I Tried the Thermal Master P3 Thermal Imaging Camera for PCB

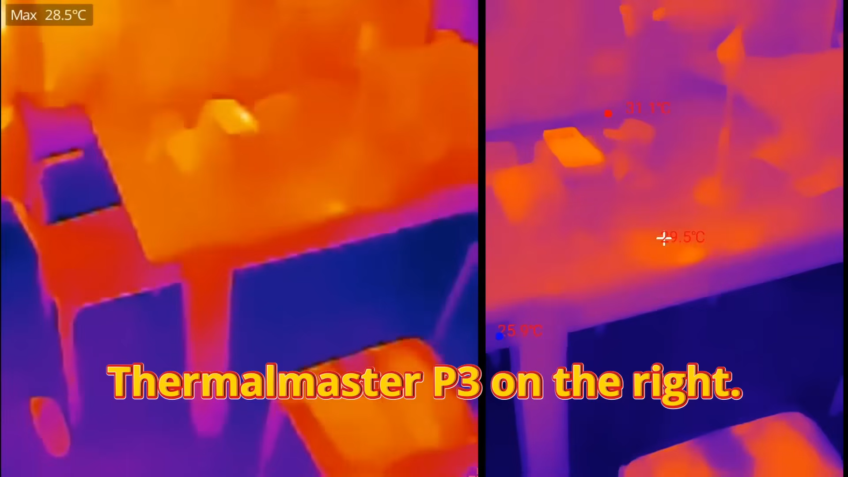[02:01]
On screen: max 28.5°C
Here is going to be a rough idea of the Thermomaster P3 against one of its competitors and of course the P3 has a variable like focal length so I'm going to be interested.
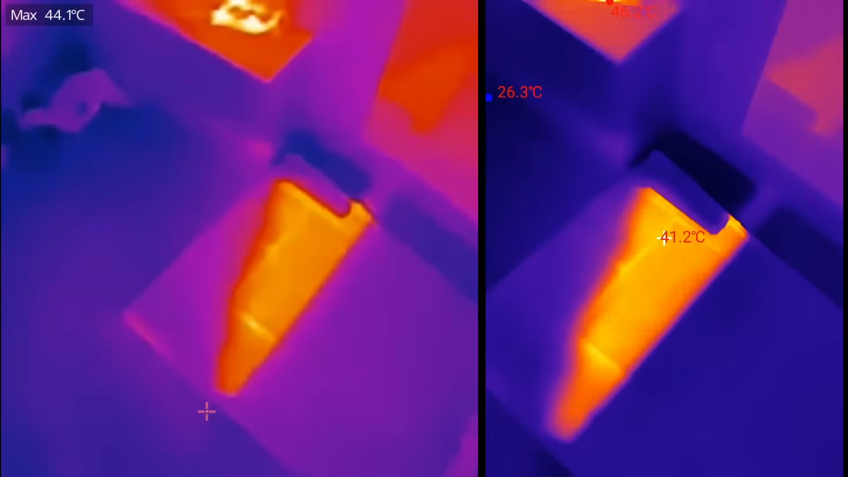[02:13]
I've just left it and it's just fixed on the standard
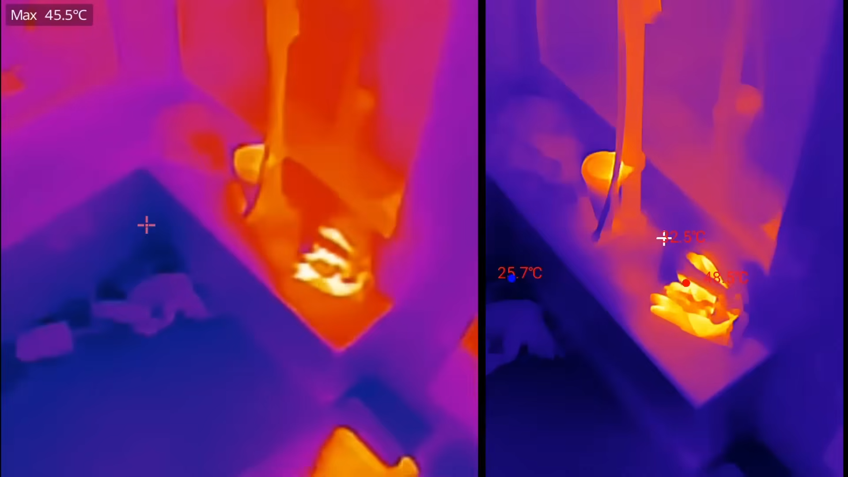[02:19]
On screen: max 45.5°C
focal length and you'll be able to see the kind of refresh rate and the contrast.
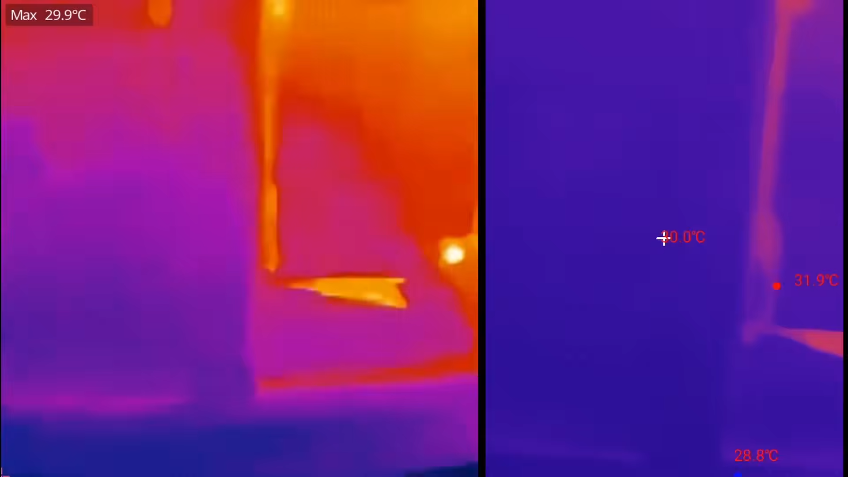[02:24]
To me looking at the screen the Thermomaster P3 is much more
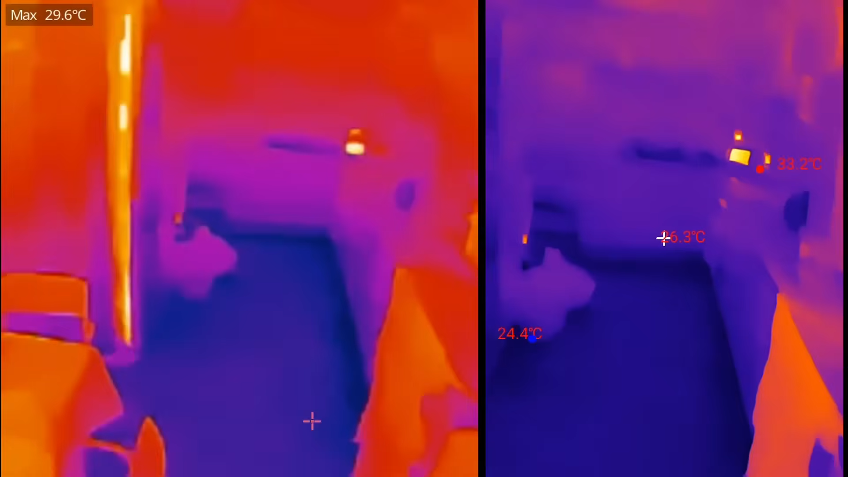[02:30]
purple not as bright but I guess that illustrates contrast better than one of its rivals, one of its competitors.
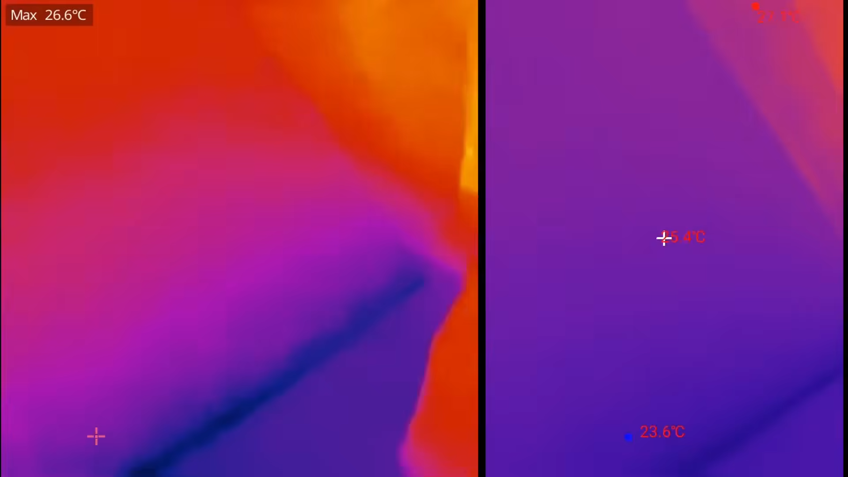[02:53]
Do you prefer the Thermomaster image? On the two screens here side by side it
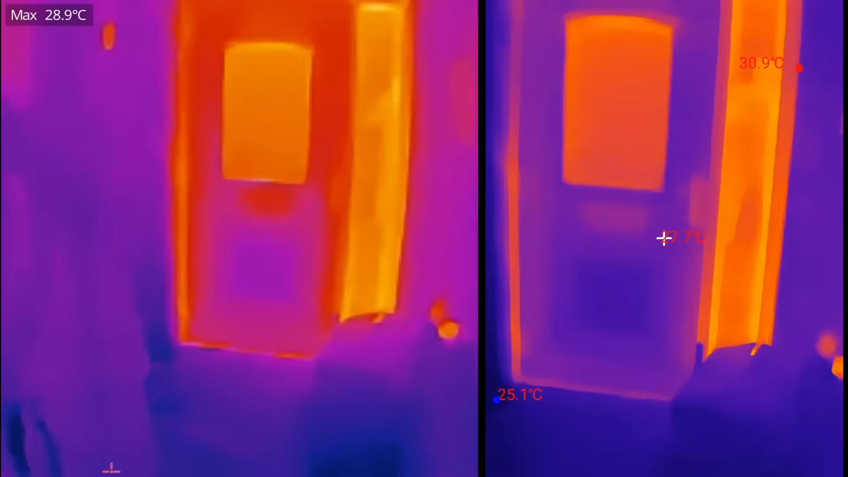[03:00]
looks to be the much clearer image and I've just left it on the normal focal length at the moment.
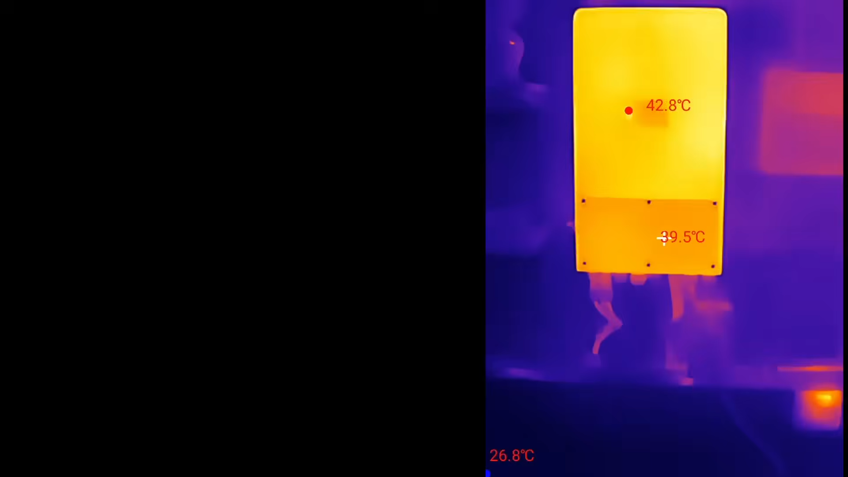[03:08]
There's my solar inverter keeping nice and warm on a day like today.
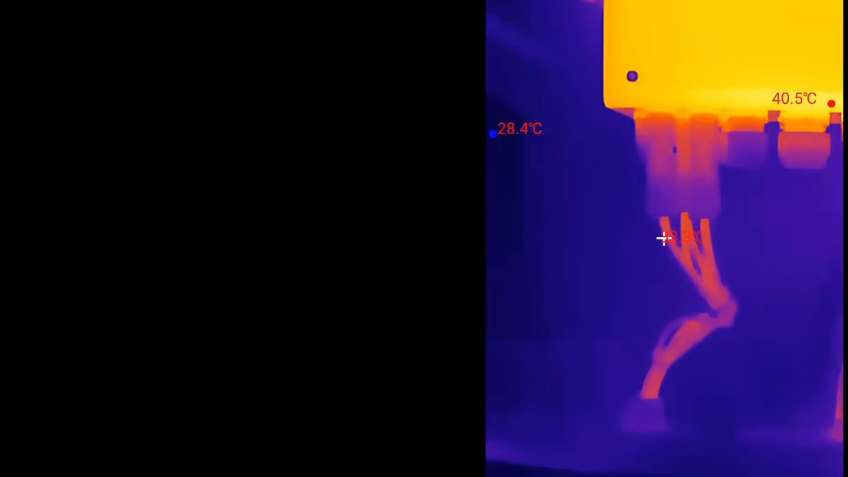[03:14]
On screen: max 40.5°C, min 28.4°C
Check the MC4 connectors, make sure we've got everything running nicely.
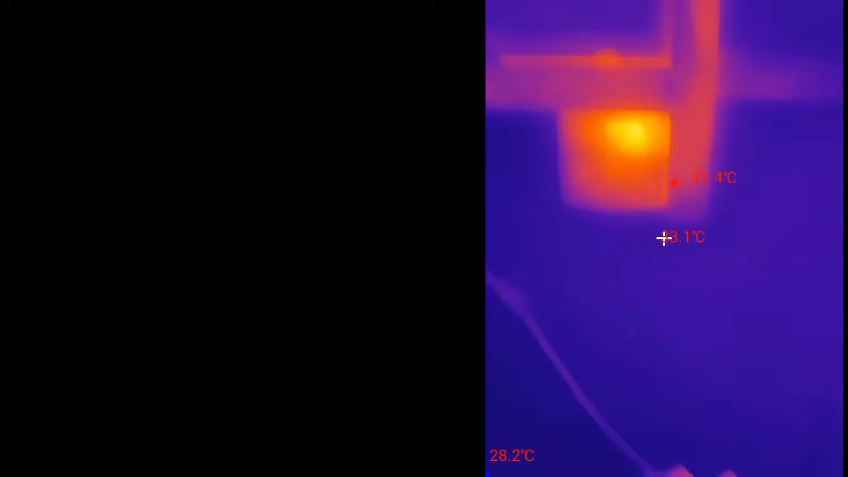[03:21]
Ah, smart meter and these are the new addition from EcoFlow.
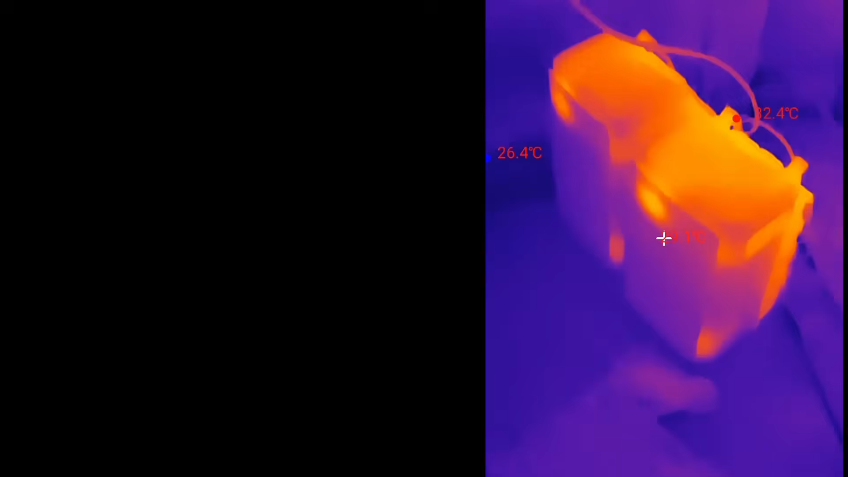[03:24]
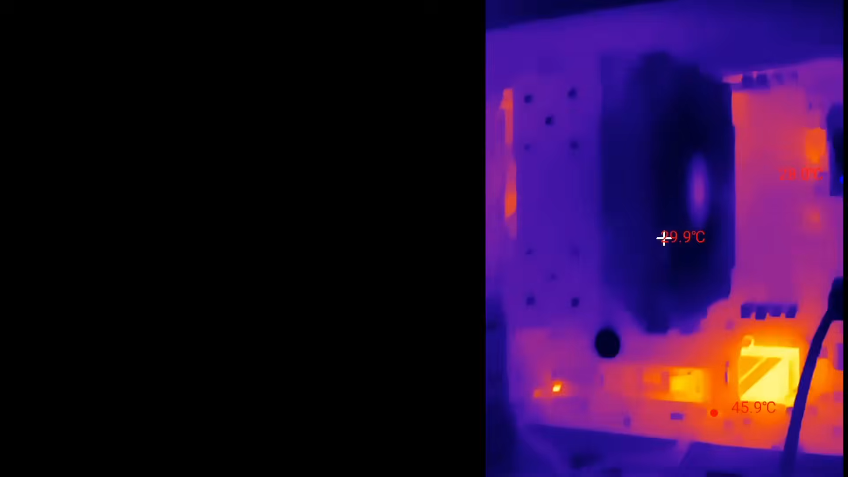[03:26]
Now I've taken the case off my PC and let's have a little look and try this little macro
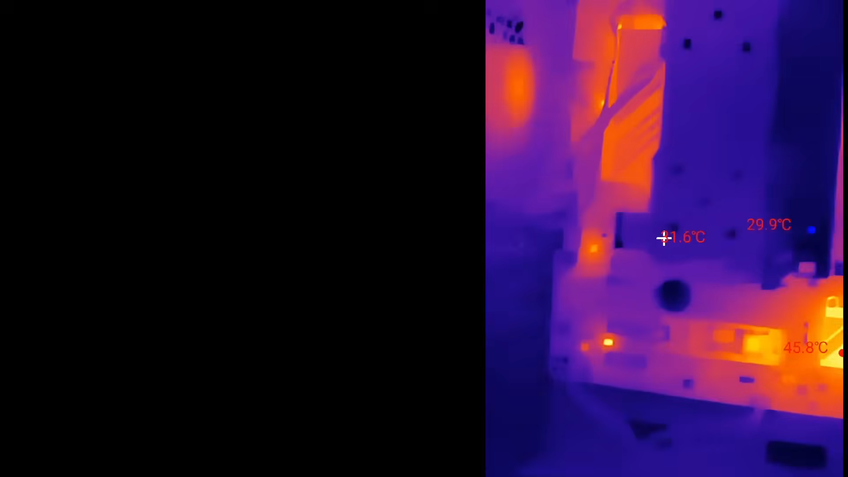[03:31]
lens sort of adjustment closer up to the circuit board.
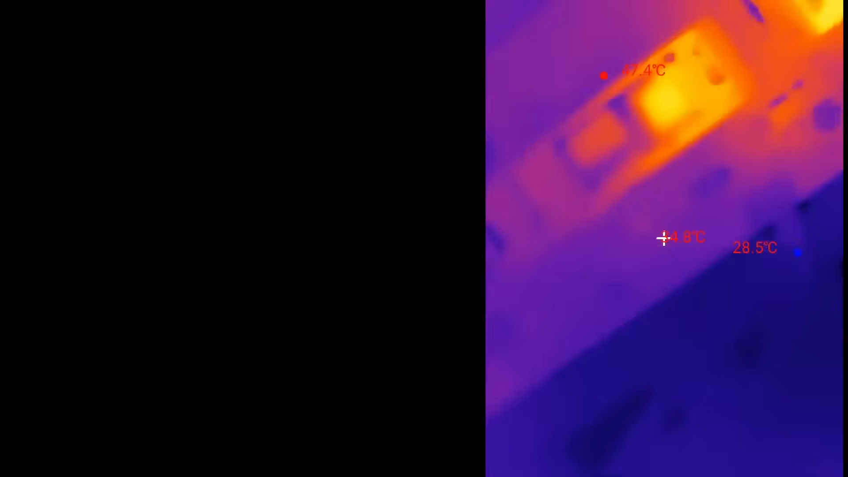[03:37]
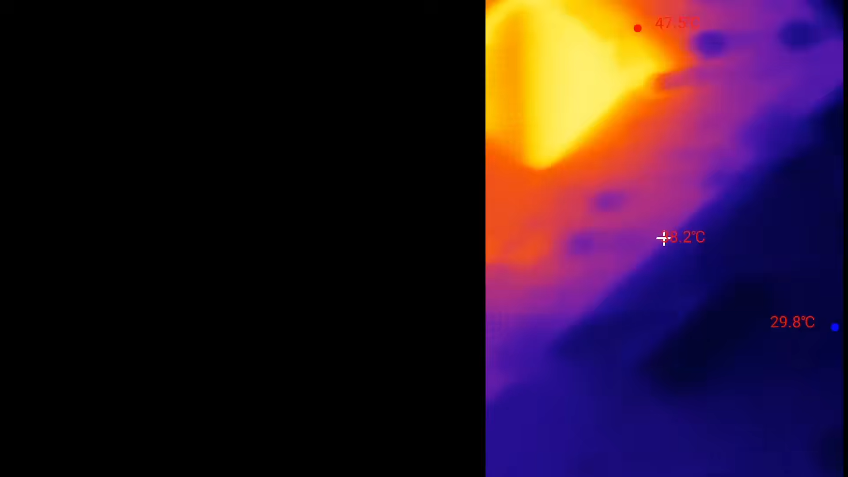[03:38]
On screen: min 29.8°C
I probably should have fitted the extension cable before I start sticking my phone in there.
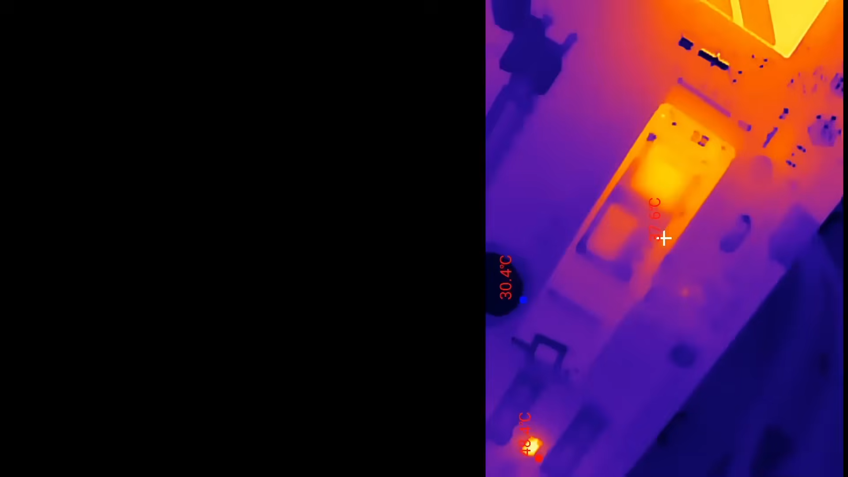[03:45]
Ah, this is when the adjustable lens is coming to its own.